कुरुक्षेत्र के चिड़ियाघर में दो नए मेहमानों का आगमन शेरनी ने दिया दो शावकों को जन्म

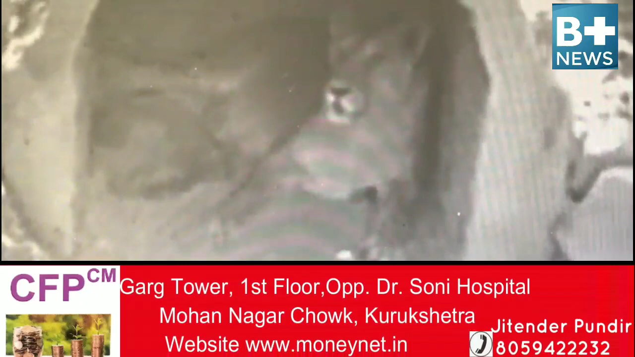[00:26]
हो गई जिसे साक्षी ने खुद स्वस्थ बच्चों से अलग कर दिया चिडिया घर के अधिकारी
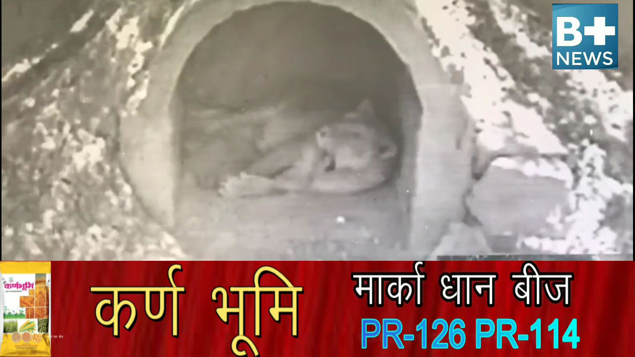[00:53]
बच्चों की देखभास स्वेम साक्षी कर रही है और उनको दूद भी पिला रही है इस समय
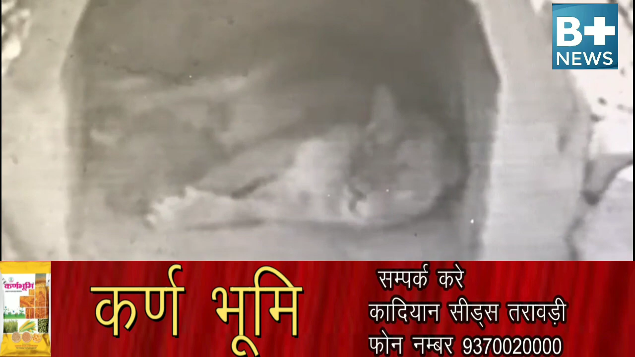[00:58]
अधिकारी और करमचारी केवल CCTV कामरे की नजर से ही साक्षी और उनके दोनों बच्चों पर नजर रखे हुए है साक्षी को चिकिस्तिक डॉक्टर अशोग खाजा की सलाह के अनुसार भोजन दिया जा रहा है